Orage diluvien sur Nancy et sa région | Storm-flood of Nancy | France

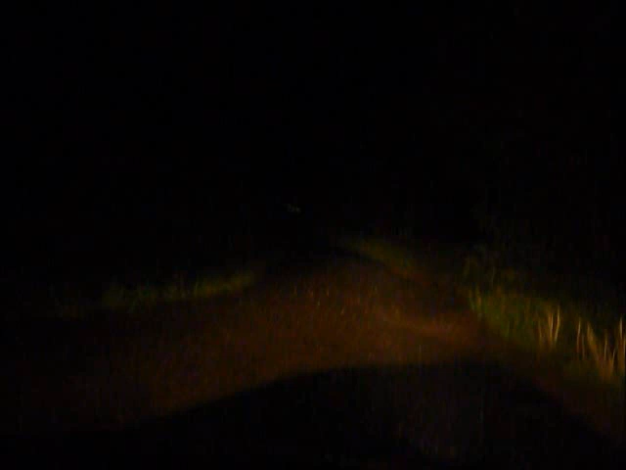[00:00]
Le robot qui arrive. Hein. Ça, voilà, alors, c'est bizarre qu'il y a de la lumière là-bas. Il y a des lumières bizarres là-bas. Oh, vache. C'est limite quand même.